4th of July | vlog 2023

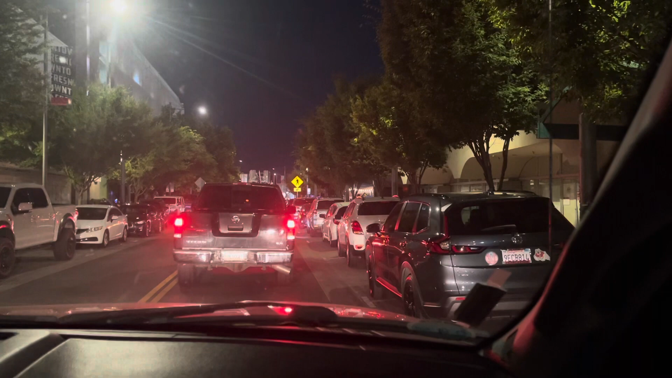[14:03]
but i did not know this goes on down here or down they do it for three days oh yeah yeah it started on sunday remember i got sick i was i told you i wanted to come off here sunday yeah that's great that's so crazy
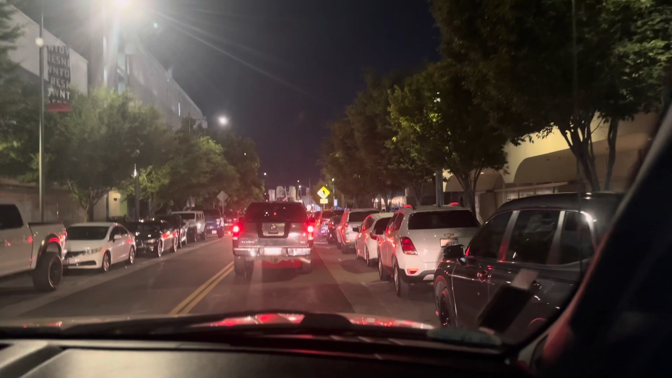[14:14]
i didn't know what's going on down here there's food trucks and everything right here really yeah it's just and we're going to get to that quarter oh wow oh my goodness oh this is a spot right here they're barbecuing right there oh wow
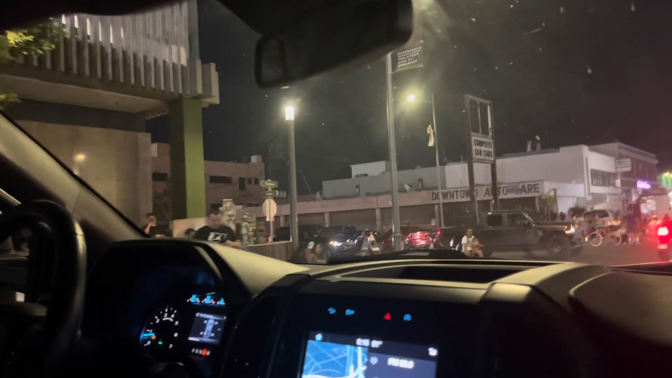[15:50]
wow i'll show you guys when we get up there you guys look at how many people are out here oh look at that little beefs this is crazy
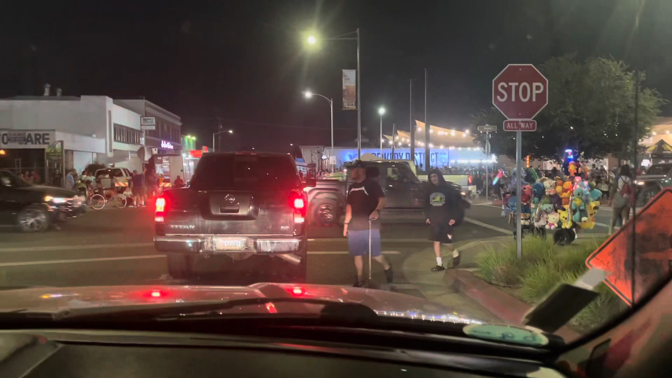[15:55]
this is really crazy
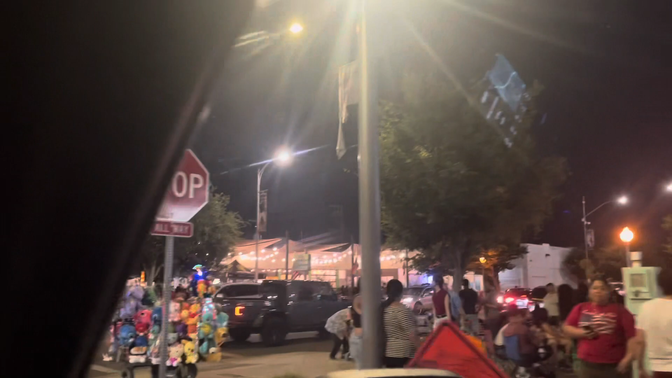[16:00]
oh my word
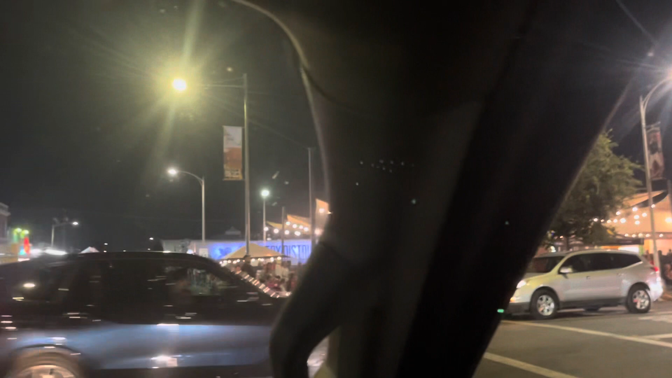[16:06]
wow they have corn dogs they got food trucks down the street
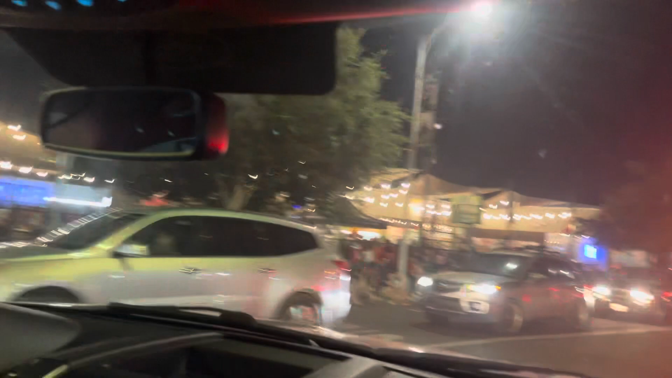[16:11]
look at all these people all right i'll show you guys where we parked at look at that guy's hanging his head out of the sunroof